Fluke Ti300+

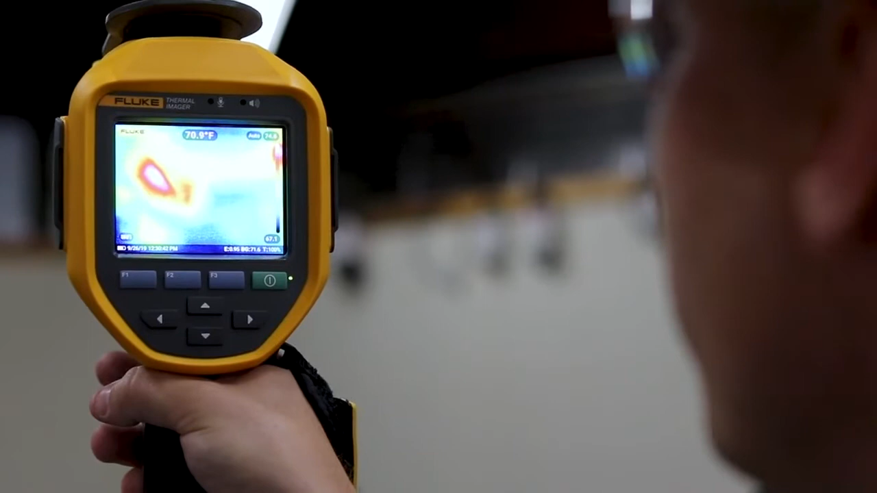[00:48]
On screen: spot 70.9°F
The camera automatically measures the distance to your target and adjusts the focus so you have a crystal clear picture and an accurate temperature reading.
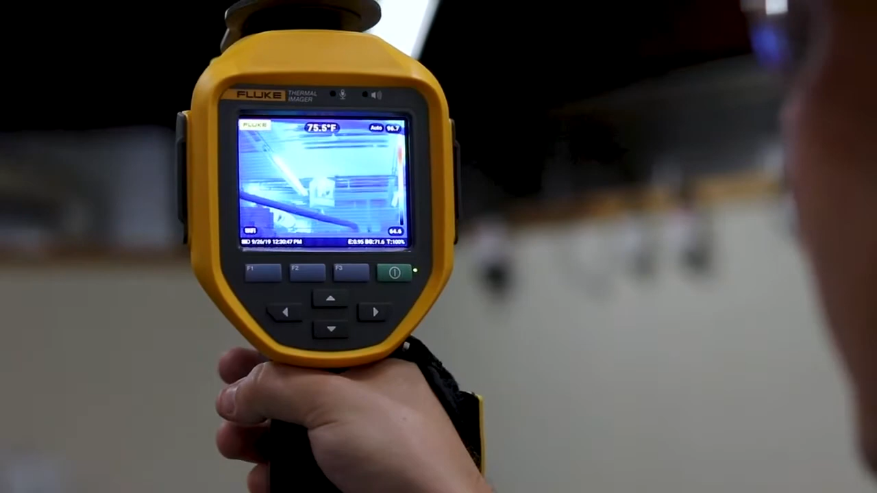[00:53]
When you're out doing a thermal scan, there's often a lot of other information that you want to capture that you just can't get in the thermal image itself,
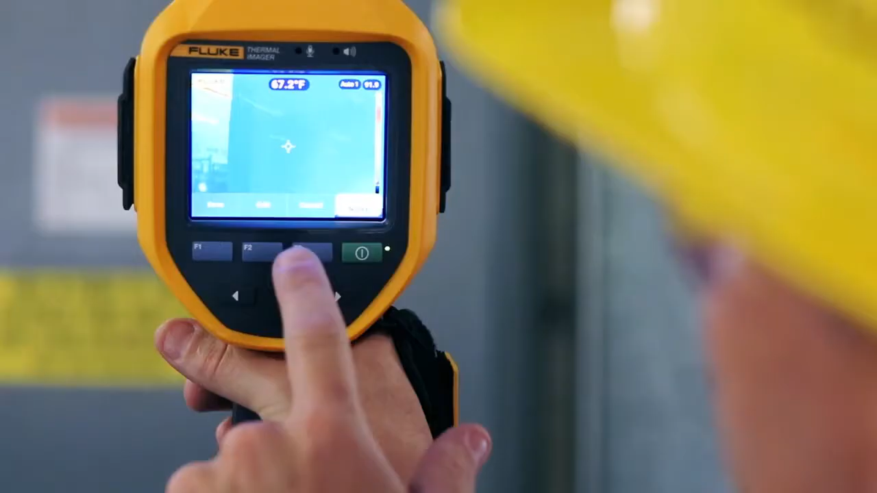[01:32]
On screen: spot 67.2°F
Voice annotation allows you to capture up to 60 seconds of audio
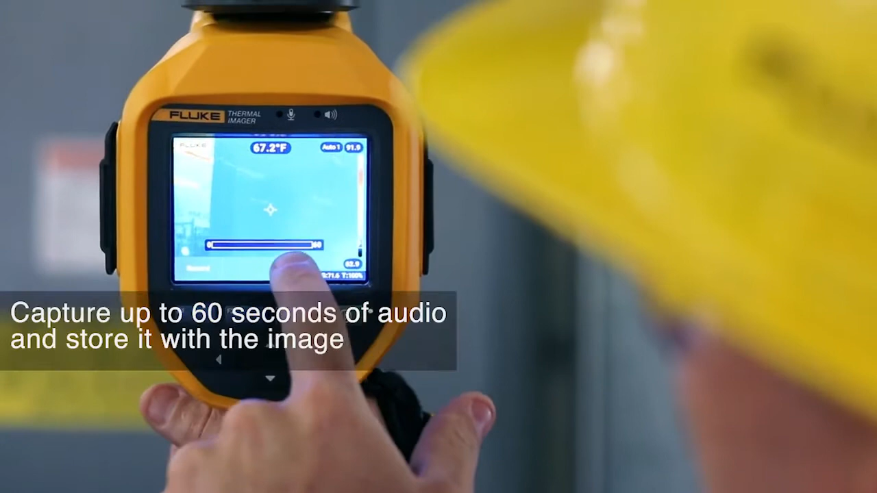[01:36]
On screen: spot 67.2°F
right on board the camera that also gets saved along with the image.